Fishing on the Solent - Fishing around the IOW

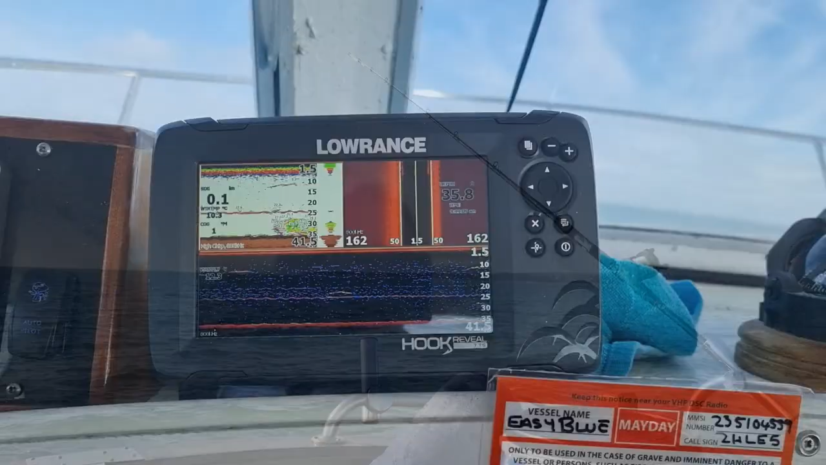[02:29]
I'm going to take a moment just to talk about the fish finder.
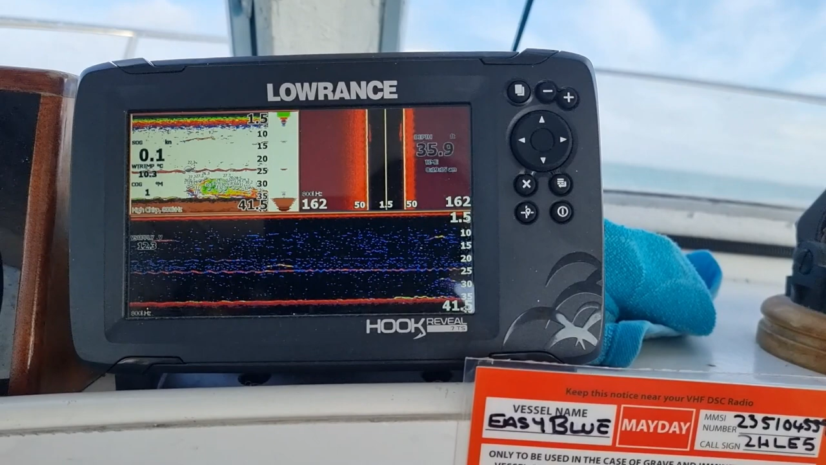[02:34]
Now I've got the Lowrance Hook Reveal 7TS and everyone sets us up differently and has their own preferences and colour schemes and stuff like that.
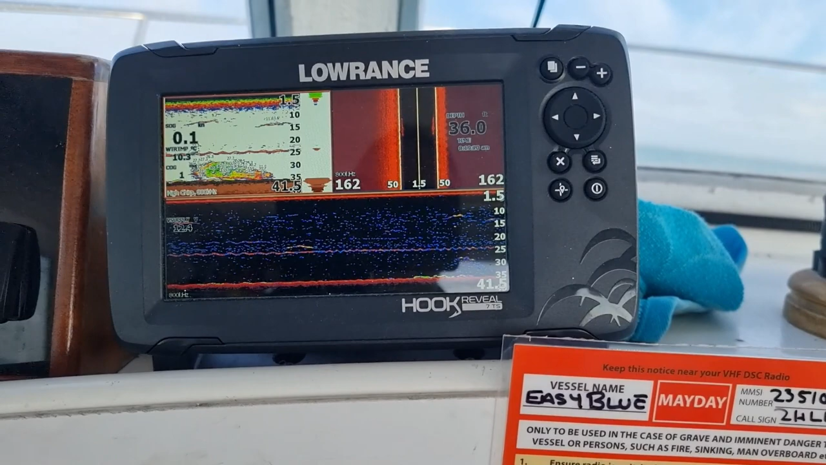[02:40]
But what you've got on mine is I've got a three-way transducer.
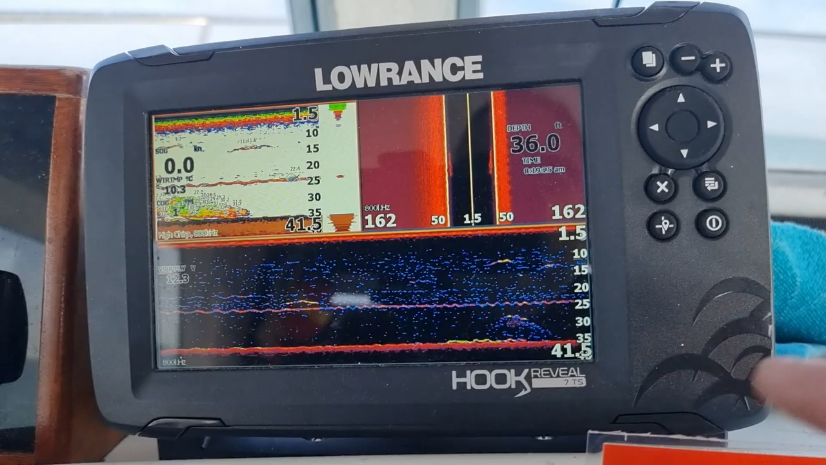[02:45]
On screen: depth 36.0 ft
So I've got straight forward down. I've got either side of the bow and I've got the combination.
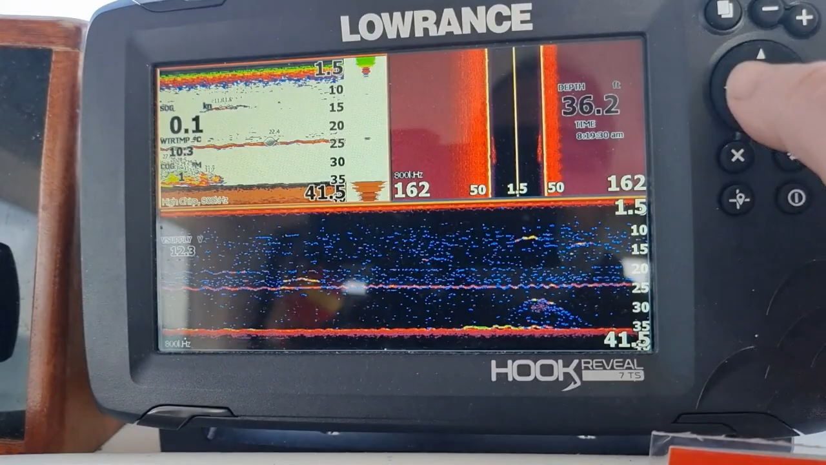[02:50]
Now if I just take the straight forward down scan.
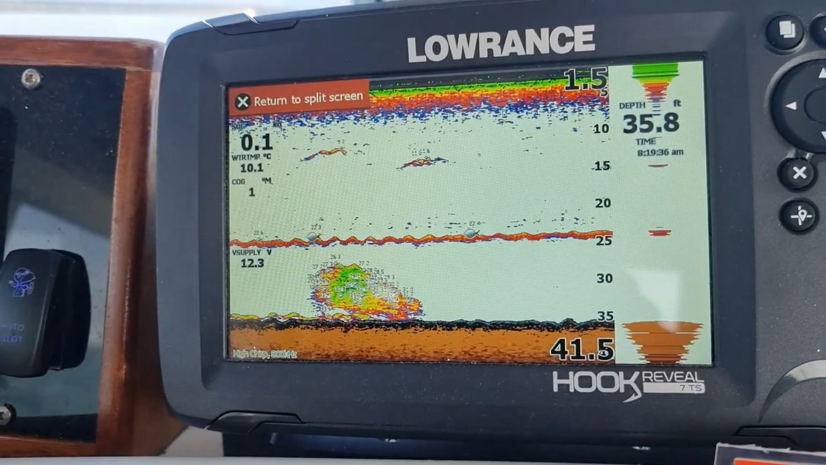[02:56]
On screen: depth 35.8 ft, water 10.1°C
As you can see, a big shot of fish went past just here. This here is my lead with feathers. And you can see it's just constantly ticking along the side. Another scald at the top there. So these are my bait lines. These are the scald of fish coming through. Now the way these work is they pick up on the swim blood of the fish. And that's what the signal comes back. And that's how the fish finder actually identifies fish amongst everything else. And as you can see from here, I'm currently sitting with my feathers sitting around 25 foot deep.
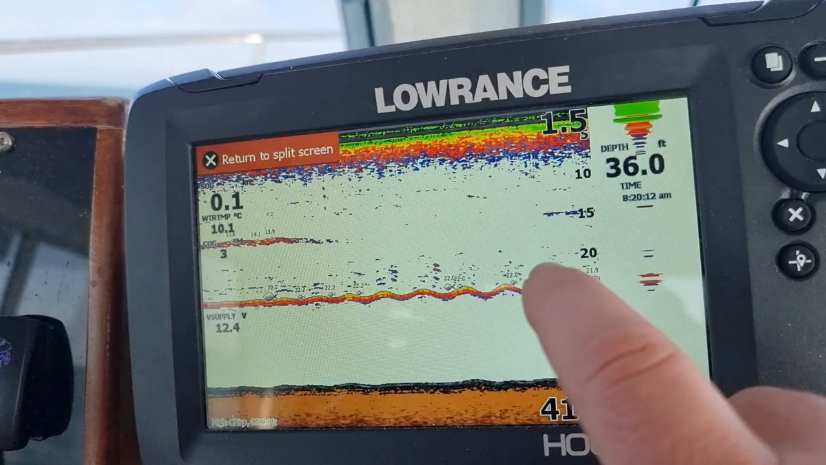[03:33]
On screen: depth 36.0 ft
And obviously all the markers on here show you. Mostly markers are just my feathers flipping around in the current. But above here, this here is a score of fish we can pass right now. Or it could be debris. But it indicates when there's a fish.
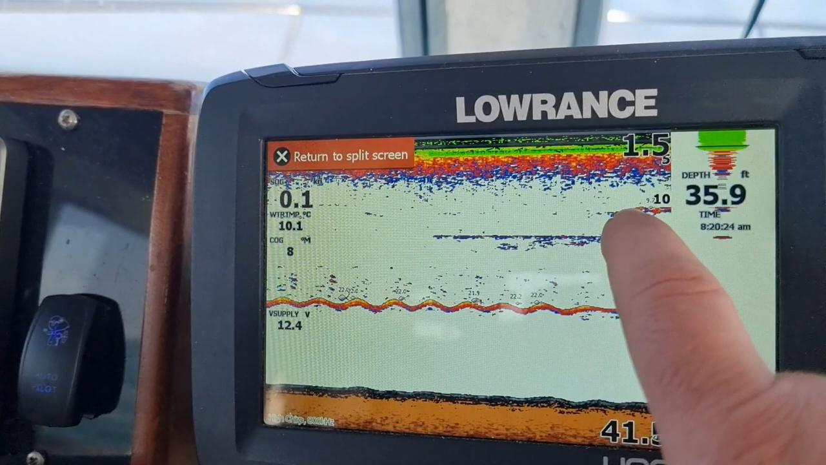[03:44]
On screen: depth 35.9 ft, water 10.1°C
So this one here is definitely fish here. At the top end, just under 10 foot.
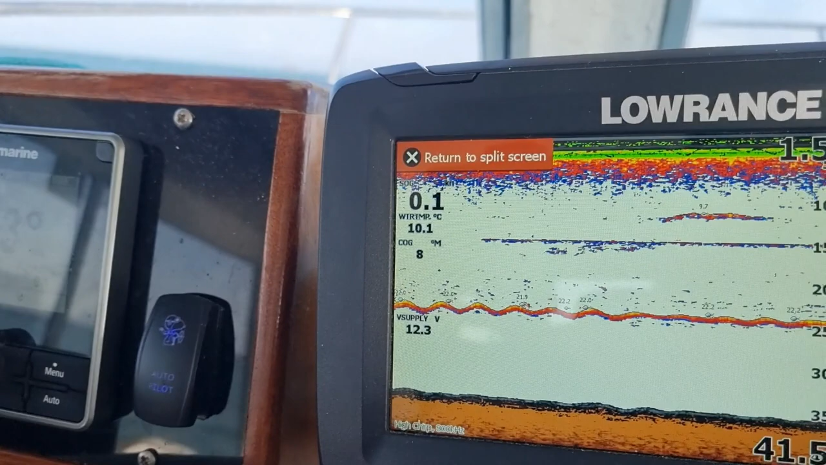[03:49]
On screen: water 10.1°C
Occasionally you'll get fish on the bottom here, as I showed you earlier. When you saw the score go past.